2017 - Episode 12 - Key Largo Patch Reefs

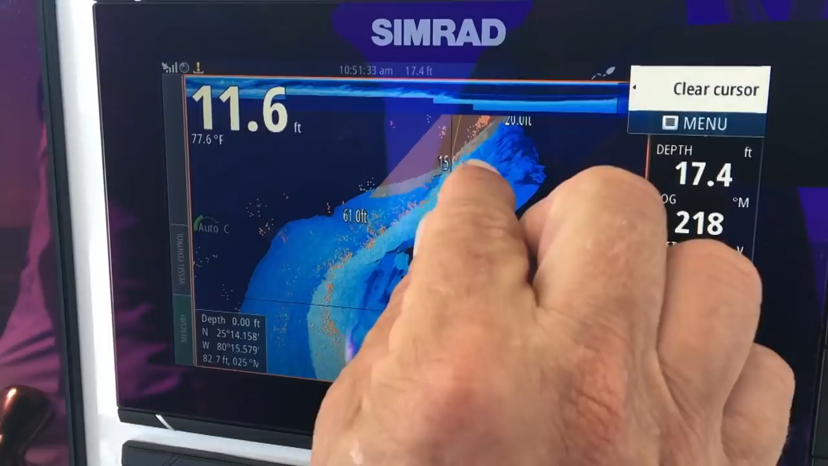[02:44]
On screen: water 77.6°F
As we got into our uh onto our first uh patch reef shallow patch reef it was really shallow our first one I want to say we were in 10 or 12 feet if I remember right. And just to see these things um on your Simrad machine coming up you could just tell the hard bottom and how
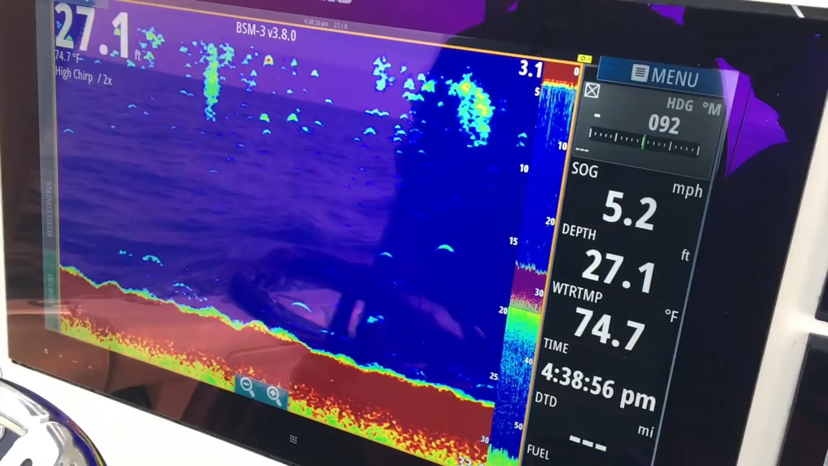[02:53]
On screen: depth 27.1 ft, water 74.7°F, speed 5.2 mph
high up the sea fans are and
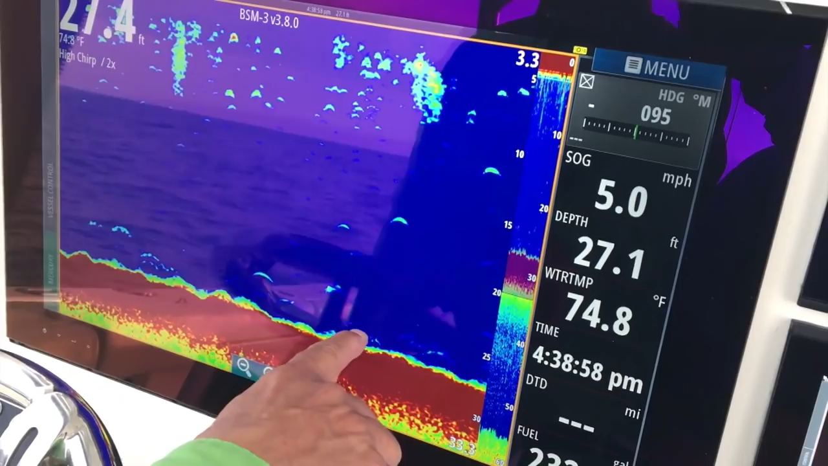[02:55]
On screen: water 74.8°F, speed 5.0 mph
what was a really unique perspective is a Simrad 3D structure scan and that is
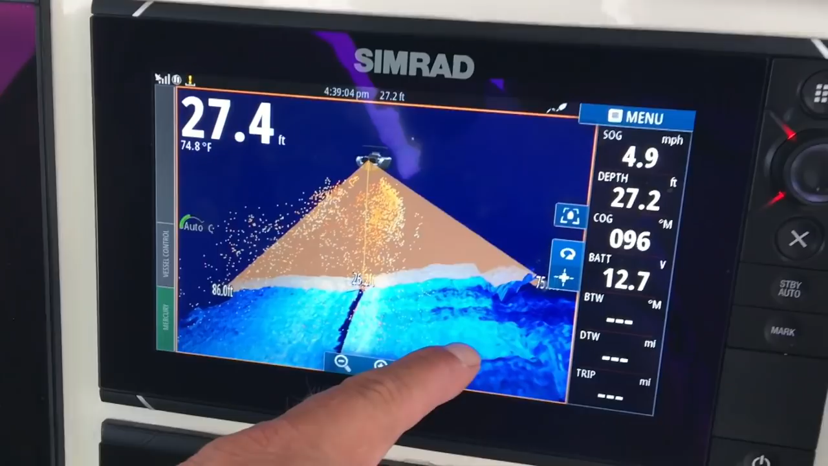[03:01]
On screen: water 74.8°F, speed 4.9 mph
basically side imaging where you can shoot off both
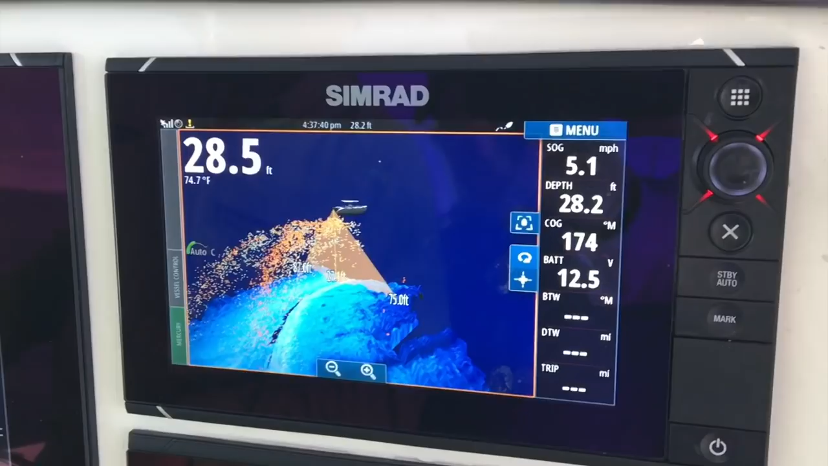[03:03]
On screen: water 74.7°F, speed 5.1 mph
the port and starboard side of your boat and see what's off to the sides of your vessel in 3D imaging.
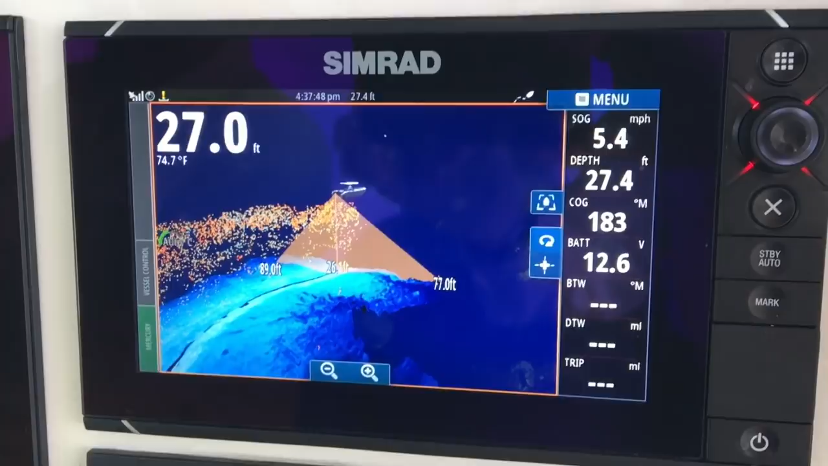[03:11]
On screen: water 74.7°F, speed 5.4 mph
So you could actually see the tops the crevices uh the high points the low points of both sides of the vessels and they get a view of these
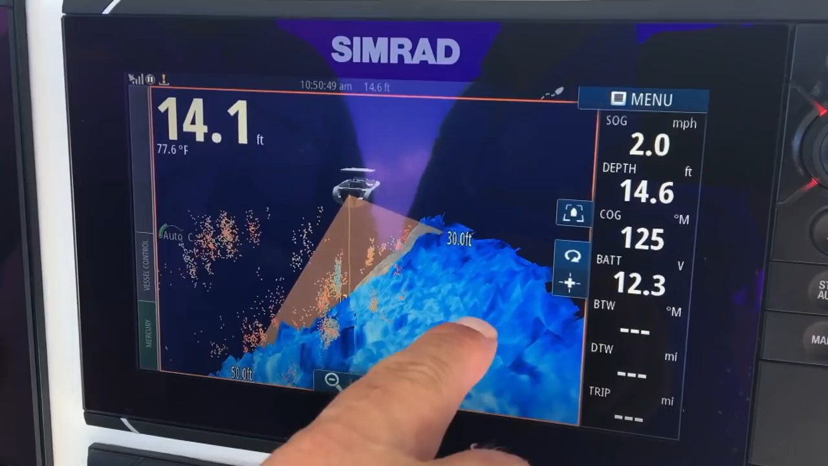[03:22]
On screen: water 77.6°F, speed 2.0 mph
rock piles from a 3D side scanning perspective that is really unique to some really wild bottom in here and to see it in this shallow and to see the